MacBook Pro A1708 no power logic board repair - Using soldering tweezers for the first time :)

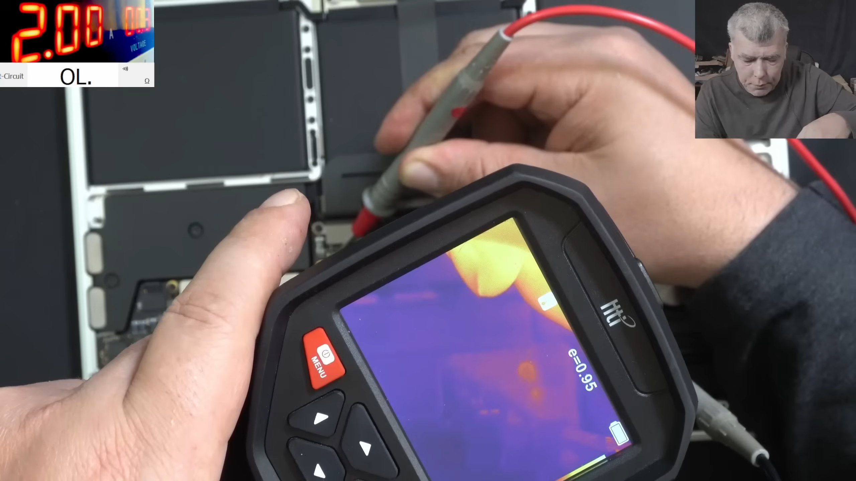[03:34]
What is that? Check there. There is something. You can see it. Check there. There. Exactly there. Here. It's a capacitor. I can't believe. It's a capacitor.